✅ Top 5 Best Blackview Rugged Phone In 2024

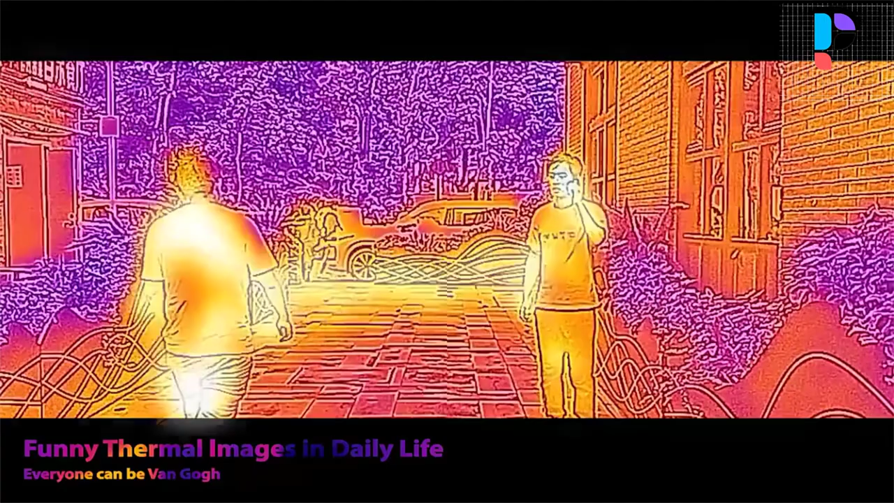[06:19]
Endlessly share thermal images of the world on a single charge, never missing a moment.